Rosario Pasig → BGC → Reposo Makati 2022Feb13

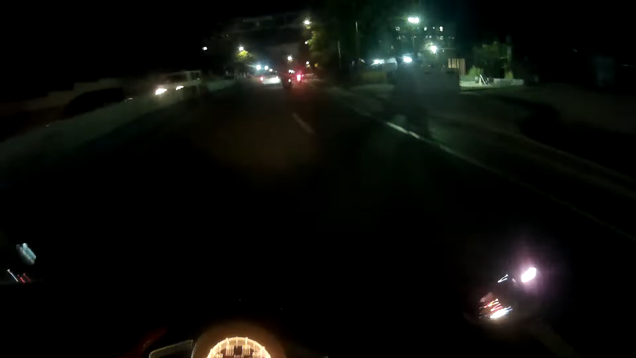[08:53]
Mamaya mabingo ka ng lubak sa sipa eh. Mas pa-combine ka ng truck, diba? Nakakang laban sa biglaan ng lubak eh. Madilim.
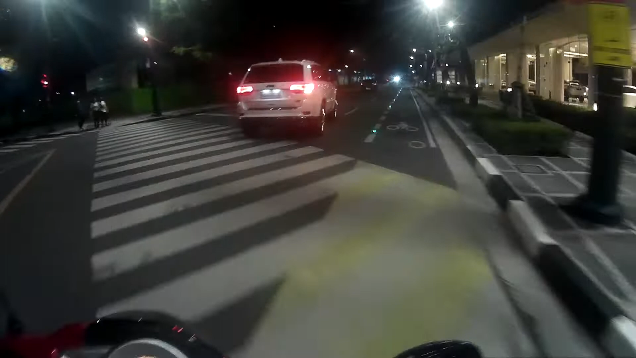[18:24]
Pero hindi pala, eh kumahan ako dun. At least nag-LFE. At least nag-iba yung nakikita mo. Ano meron dun? Isang intersection pa pala dun. Preno ka na naman.
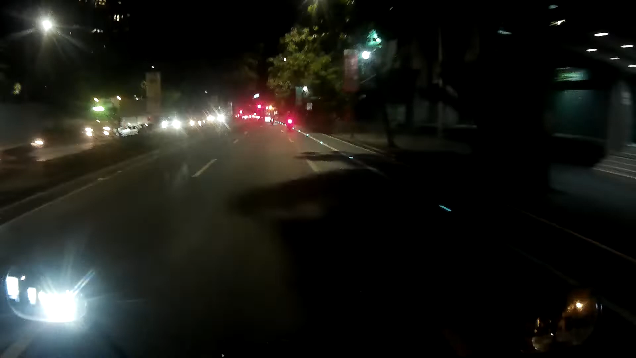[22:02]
Reposo ba tayo, bundiya? Yun, green na. Hindi na tayo mag-reposo. Tagal naman mag-green ng ilo.
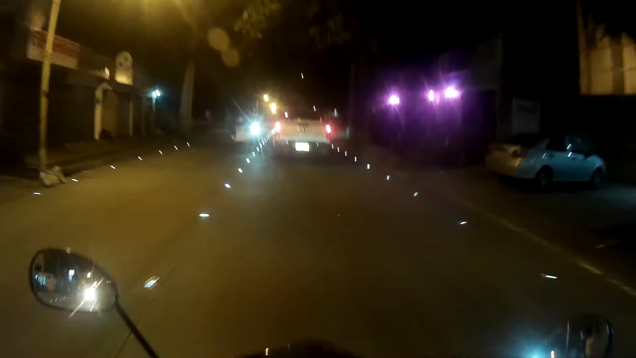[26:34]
Lipat na yung checkpoint. Diba, kaliwa ka ba or what? Where the fuck you're going, man?